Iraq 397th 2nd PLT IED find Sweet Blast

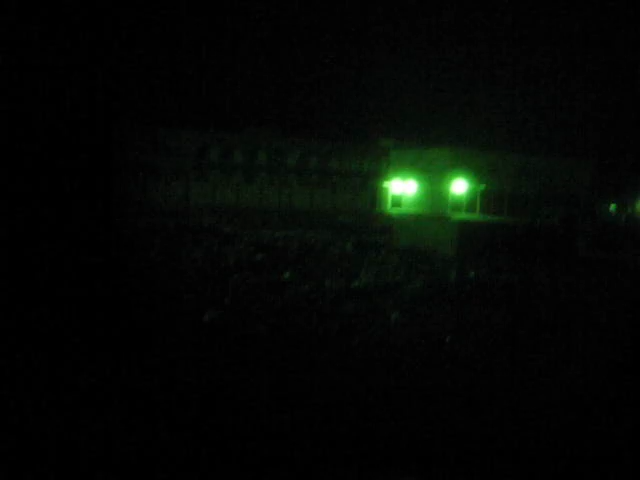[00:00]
So if you look through here, you'll be able to see. It's November 21st, approximately 5:45 in the morning. We're in the city of Hitt. We found an IED around this corner. Two propane tanks, command debt. And it's gonna make a pretty good boom in approximately 30 seconds to blow. Taking it out another fucking IED. 20